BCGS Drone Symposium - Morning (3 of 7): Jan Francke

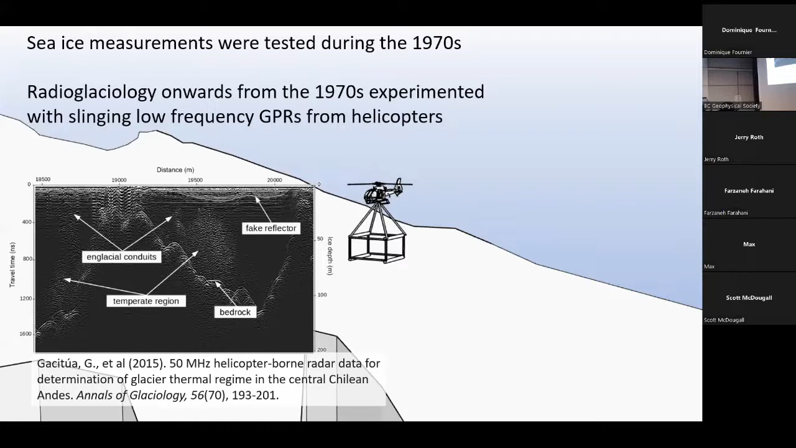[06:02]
Chilean universities invented their own system. Argentina has done it. All over Switzerland, this is a fairly common tool for radioglaciology. Here's another way of deploying it on an aircraft.